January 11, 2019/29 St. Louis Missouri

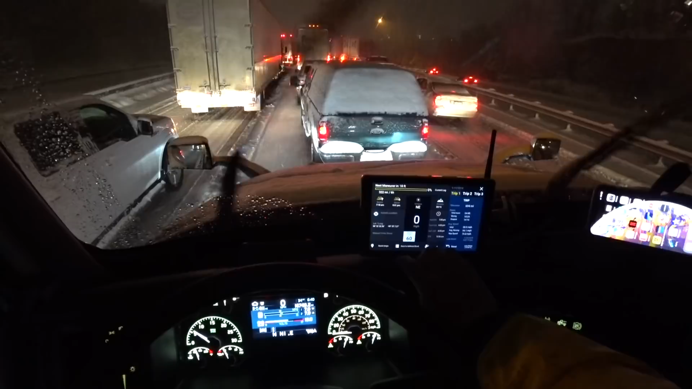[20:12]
We are located in, I don't even know, it doesn't say. How can a GPS not know where we are? All right, local time is 6:41. Temperature is 34 degrees. We are still somewhere south of St. Louis.